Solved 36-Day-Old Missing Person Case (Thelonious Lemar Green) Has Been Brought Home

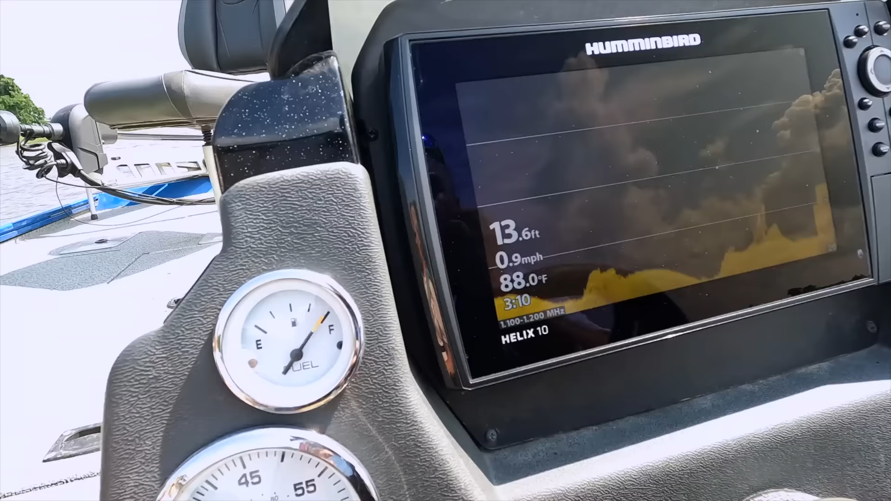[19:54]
On screen: depth 13.6 ft, water 88.0°F, speed 0.9 mph
It's on its side. Kind of laid up on the angle.
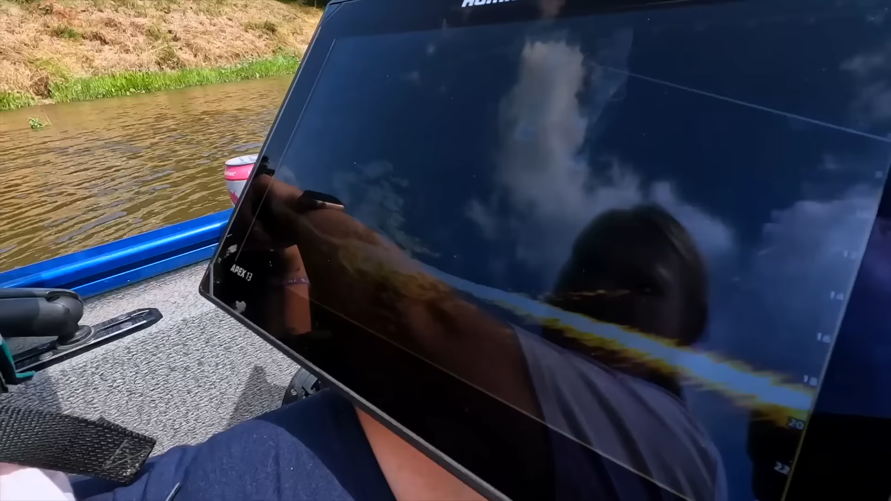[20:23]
That's a heavy duty tire. See the tire?
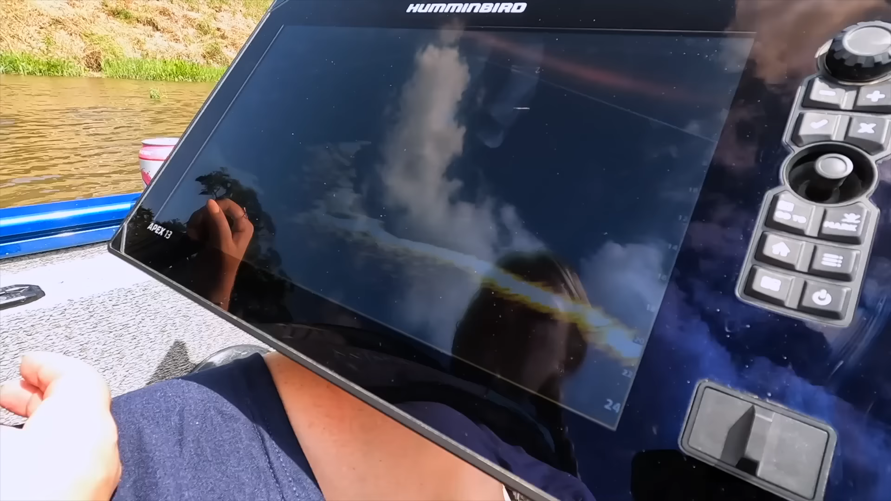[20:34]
Laying on its side, isn't it? Yeah, I think it's on its side. Like, I think this is the, this would be the top, so I think it's kind of a little bit of a slant.
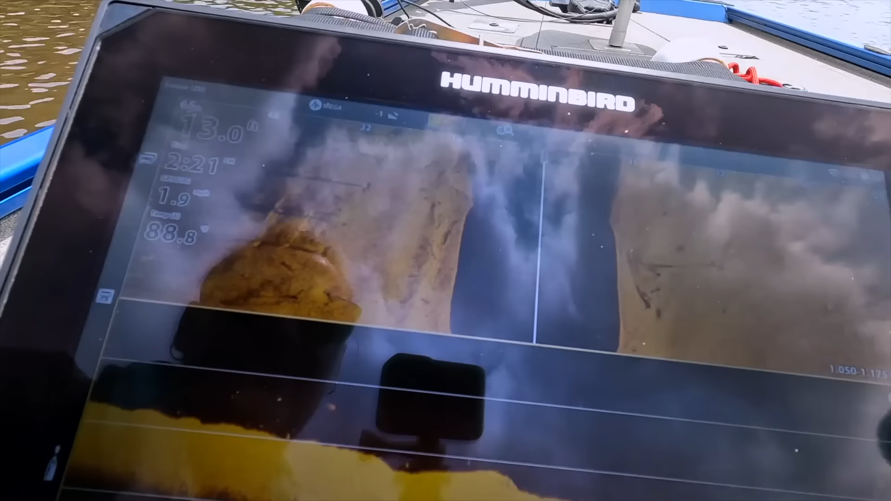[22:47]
And there it is. Holy Toledo.
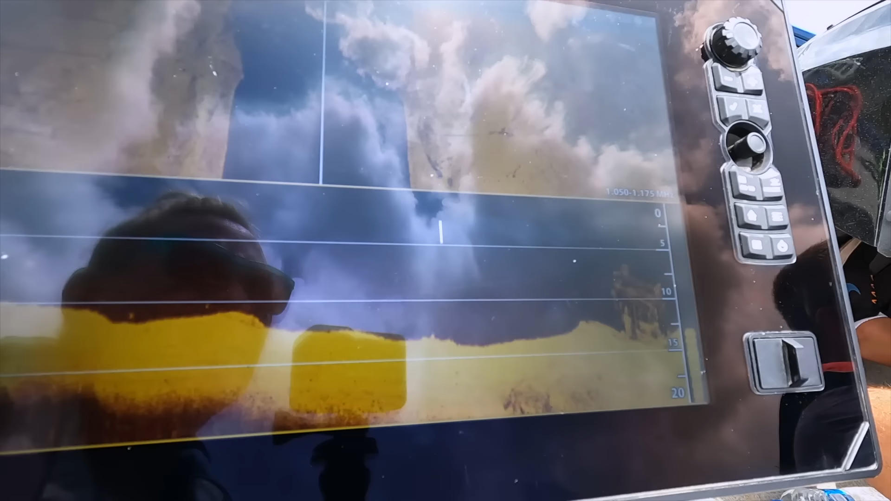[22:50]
Even more certain of what we were looking at this time.
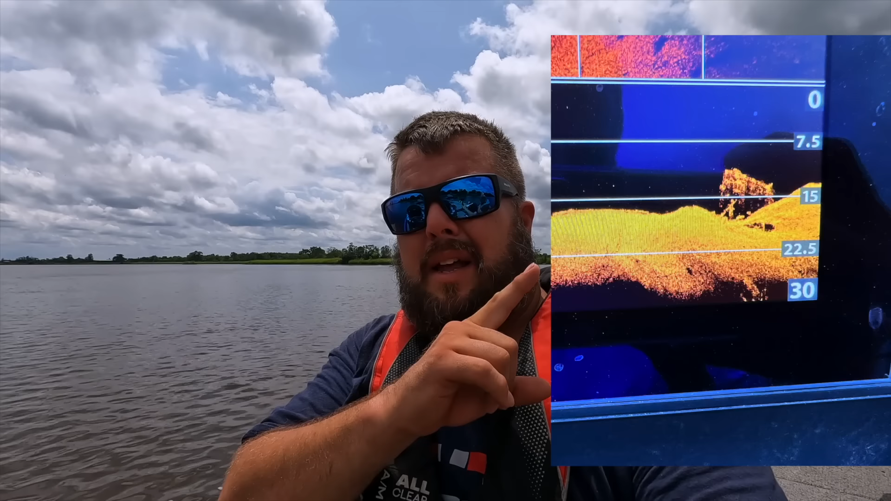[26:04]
somewhere up here. If you actually look at it, you'll see a line going across, like a square going across.
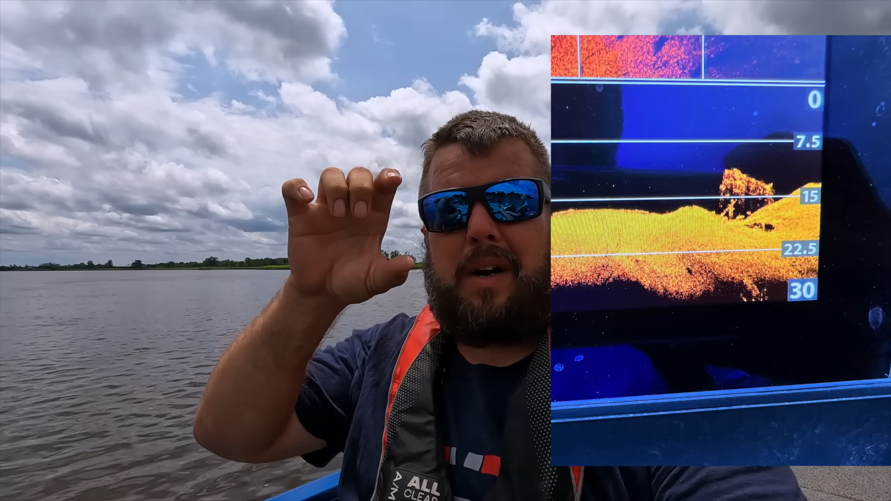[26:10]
And you're going to see like a dark area, but you're going to see the whole vehicle.
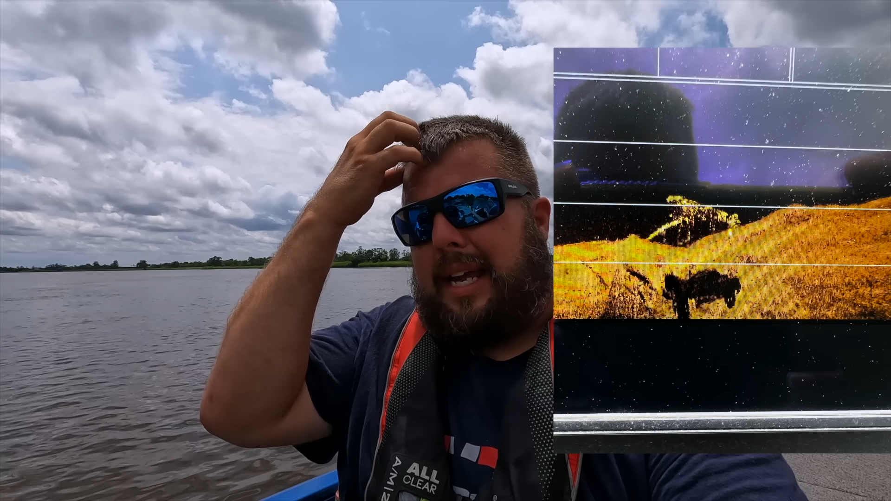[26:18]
From what I can see and what I believe that we're getting the side angle of the tailgate, which you can't really see
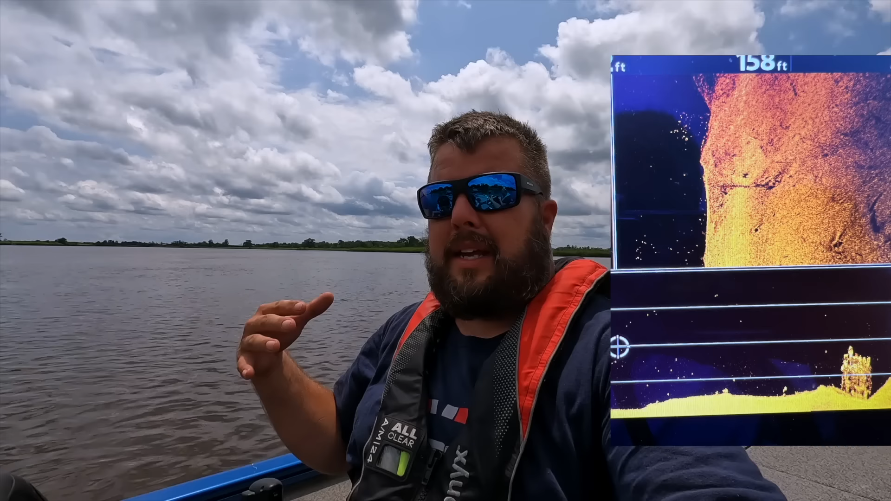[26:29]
due to the fact that it's like, let's say this was the cab of the truck. Let's say this was the tailgate, the bed. Flip it over, flip it this way.
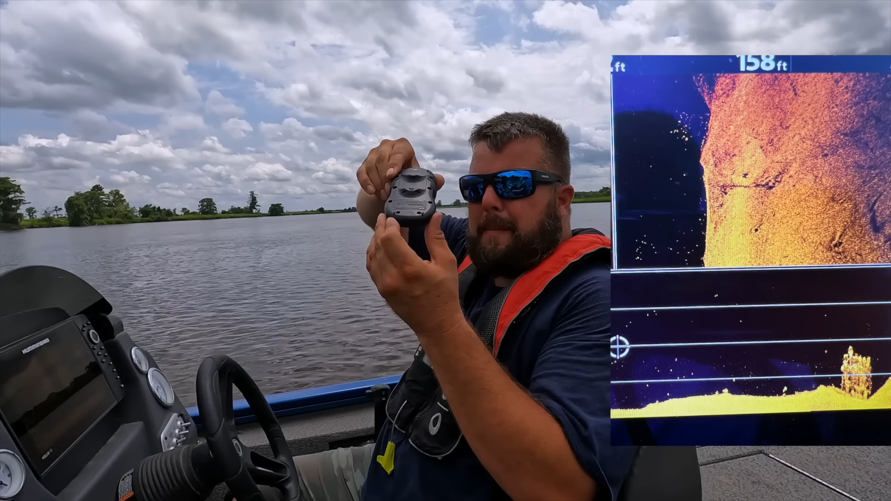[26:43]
It's exactly how the truck is sitting. From here, you could see an opening, a square